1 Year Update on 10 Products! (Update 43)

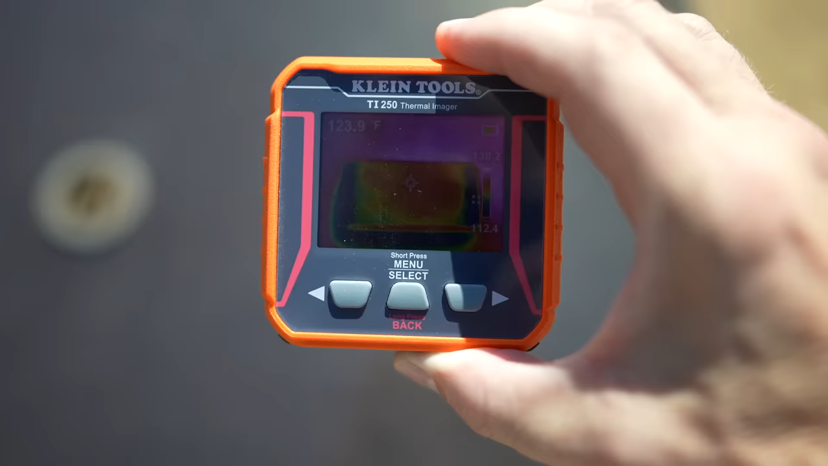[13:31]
On screen: spot 123.9°F
It's in the 120s. In the 120s.
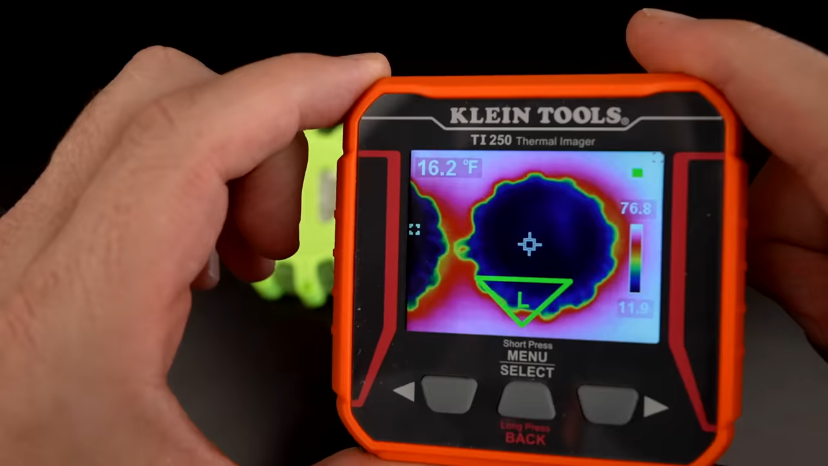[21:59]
On screen: spot 16.2°F
That's pretty cold. Now for the big test. Are they going to work? And they work.